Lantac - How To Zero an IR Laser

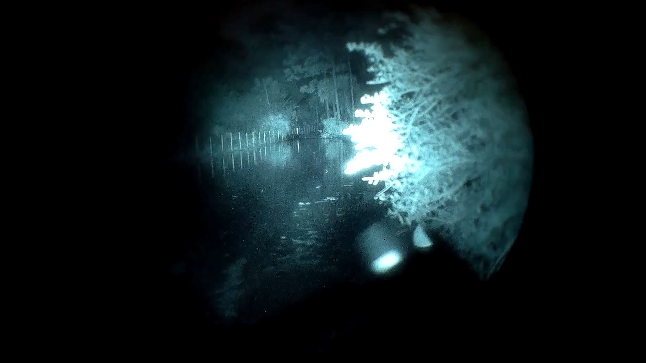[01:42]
and kind of talk about some of the train of thoughts behind different approaches with zeroing with ir lasers and then we're going to talk about kind of what i prefer
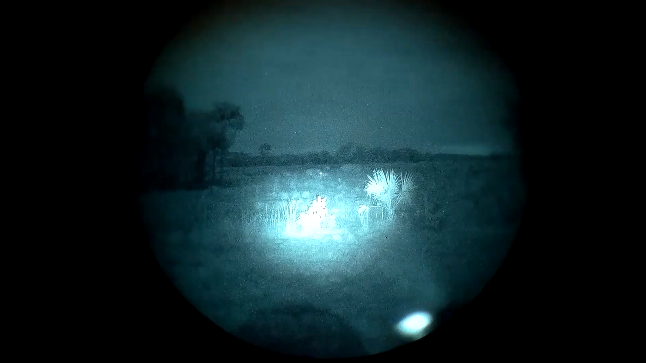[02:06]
before we get into that there are two main primary kind of approaches to
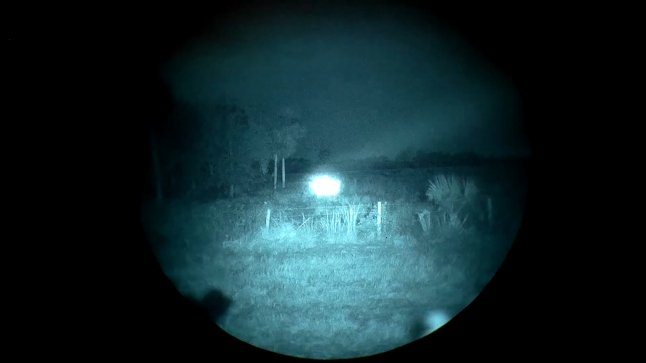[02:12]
zeroing with an ir laser one of them which we're going to talk about is what a lot of people call kind of like a converging zero and what they mean by that laser
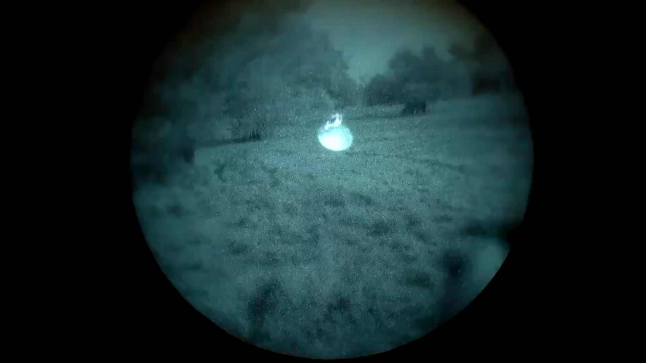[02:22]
beams don't have an arc right
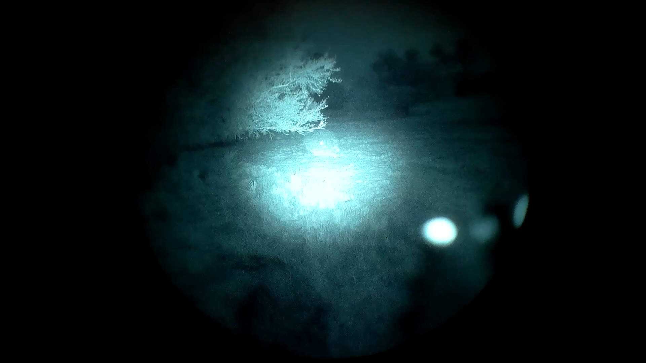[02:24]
just just like a crosshair on a regular scope like an lpvo or whatever laser beams are straight whereas bullets have an arc they they drop they
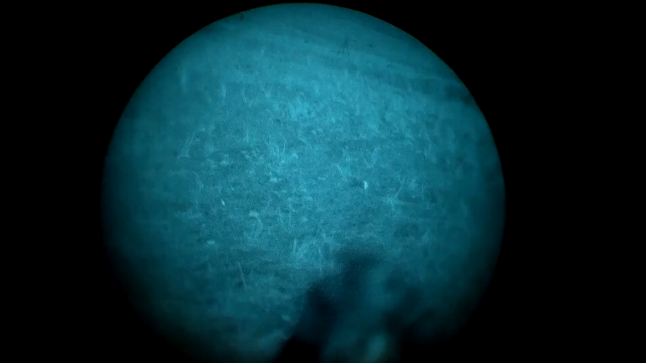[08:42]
right so let's put this bag here you get an idea of what we're kind of looking at this is easy peasy right i'll just leave that on to make it easy for you guys this is the illuminator focuses up
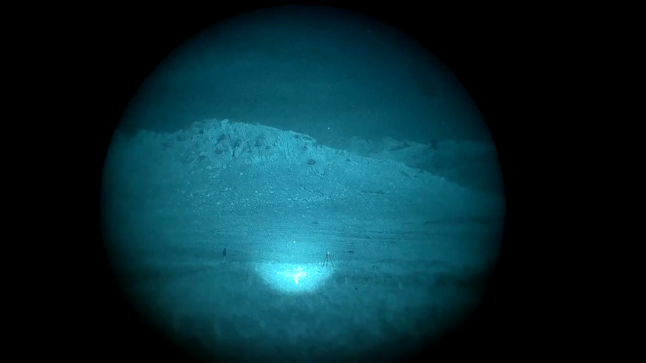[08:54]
really good and tight and really bright it looks like we won't need that ir light right there that i have pointing at that so we'll just send a few rounds this is 50 yards see how well that zero worked well that's too easy all right if
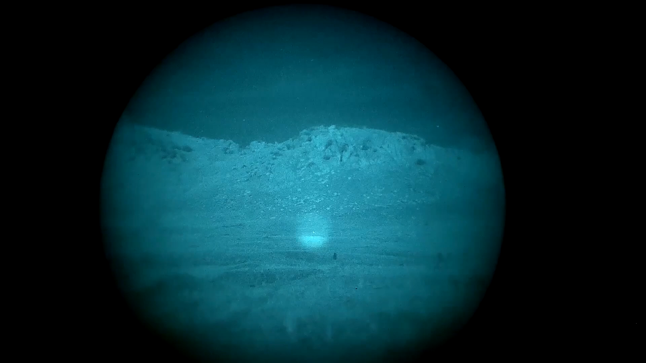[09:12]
i was pointing at that rock right there that's a black rock that's too easy so what we're gonna do we're gonna go ahead and move this thing back right i'll probably leave this steel here and we're just gonna walk back another 100 yards or whatever or maybe another 50 yards and see how far we can engage this thing just using our 36 yard kind of dead nuts zero with the ir laser all right let's go we zeroed the laser
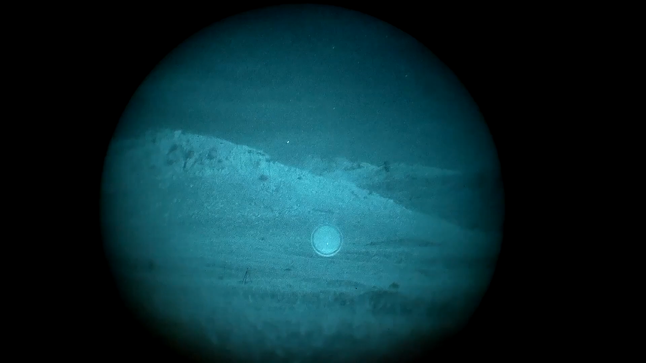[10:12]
could see a little bit more clearly through my eyeballs than you can see through the recording resolution of this nvg recorder but i mean unless you'll see movement like i've been out looking at coyotes and stuff like you'll see movement but even if it stopped if you saw a human person i mean i mean that's just really not realistic right this is why i say most of your ir laser illuminator pointer work is going to be like at most that distance i think that rock area is about 300 right there all right let's move back it's a lot easier trusty
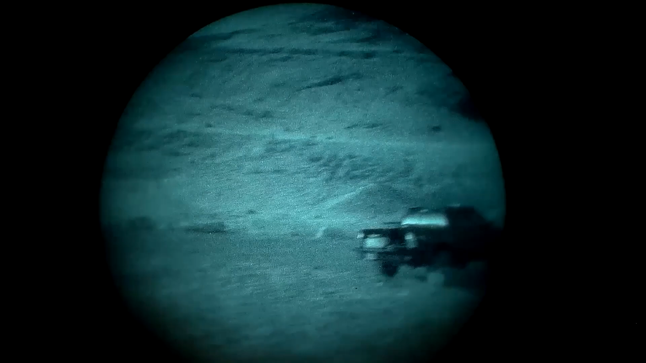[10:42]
tacoma you're gonna you gotta try to get yourself some nvgs mike yeah i do
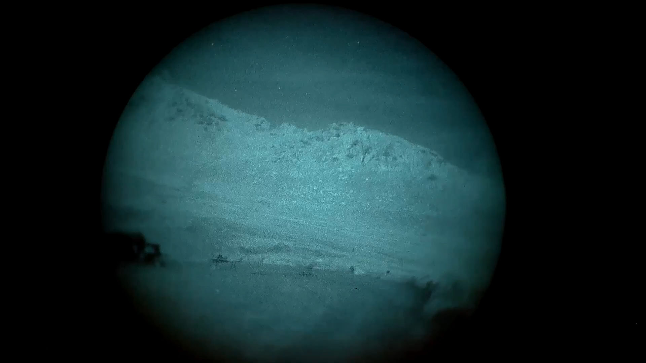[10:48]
yeah i do let's come over here let's try it right here go ahead and set
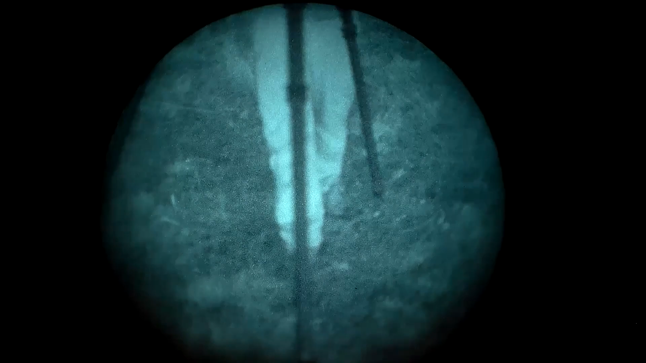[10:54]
that tripod down just just right where you're at that's fine
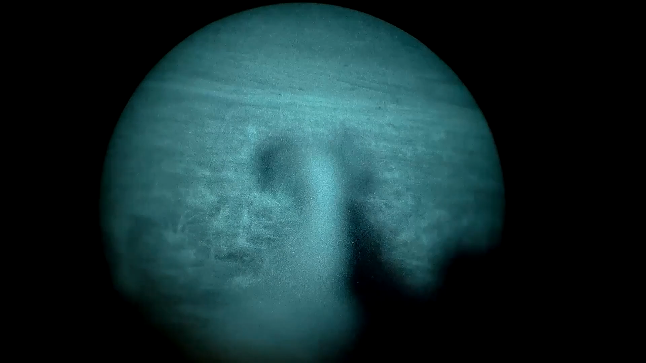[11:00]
okay okay so let's see how it kind of washes it out it's a little bit difficult sometimes you dial this back actually mike here's
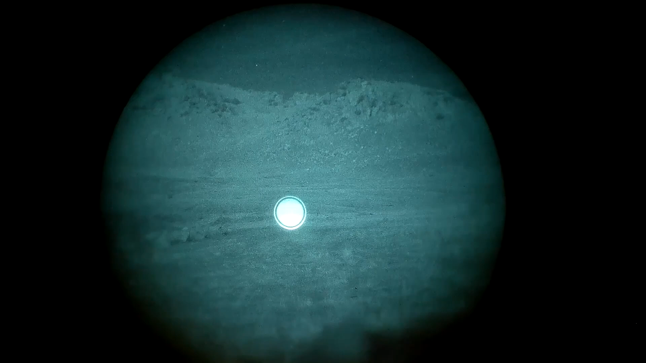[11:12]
i'm gonna have you do run down there for me and there's that tripod there's an ir light on that tripod can you run down there and turn it on shine it right on the steel thank you perfect
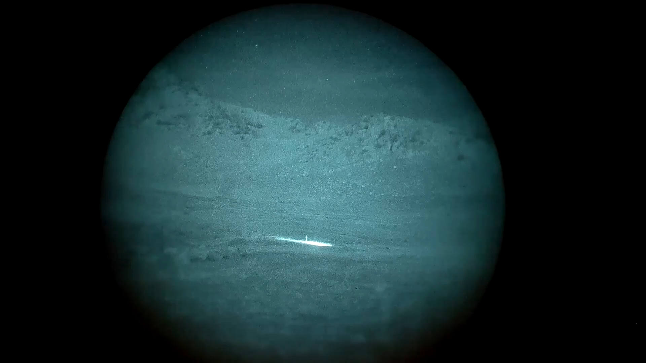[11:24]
see i can barely see him without illuminating him or if he's not moving you'd never be able to see anything so id'ing a target realistically a threat this far
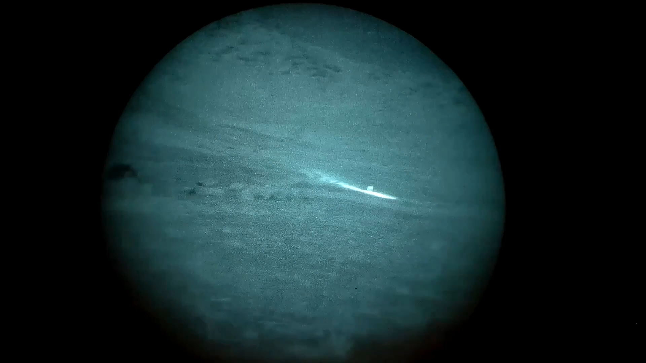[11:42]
it starts getting unrealistic all right thank you sir
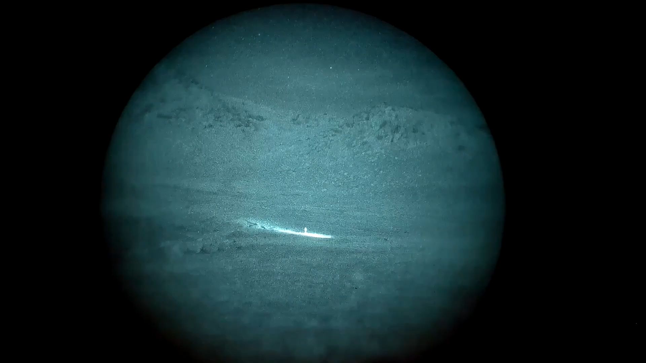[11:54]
all right now that that's on that can kind of help us see i can turn this
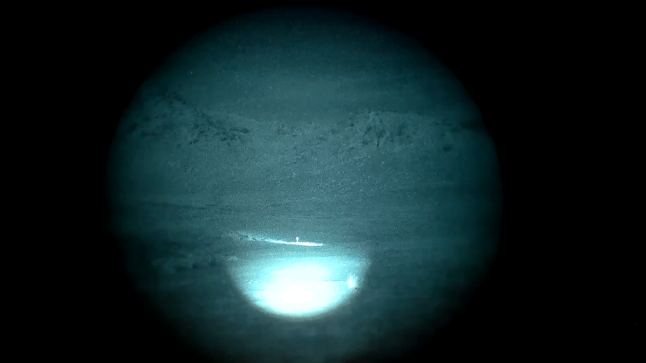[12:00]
down and we can clearly see when the dot is on that that target right safety's off here we go too easy right we'll see if we can even shoot like just the head zone yeah maybe i shot in the chest
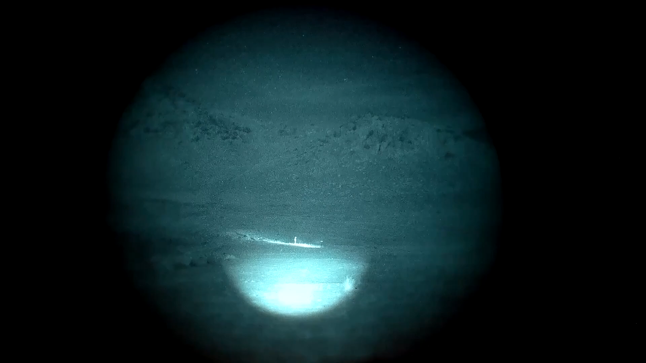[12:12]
well heads up head shot right there so let's move back even further and kind of push the limits